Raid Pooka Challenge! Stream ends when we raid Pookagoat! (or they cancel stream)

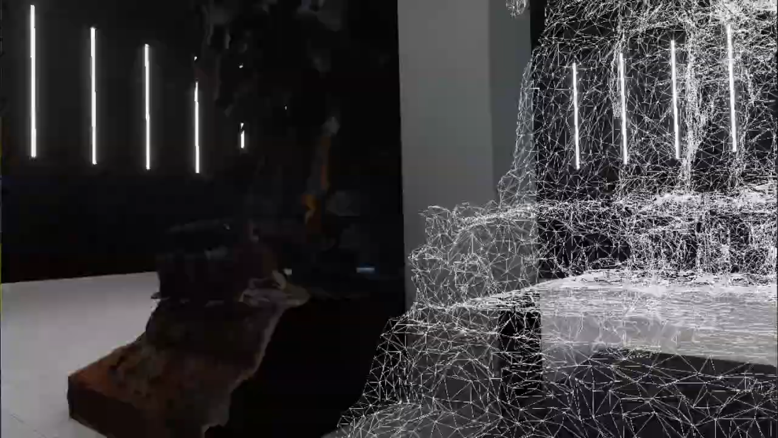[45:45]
This is the same thing, but it's just a wireframe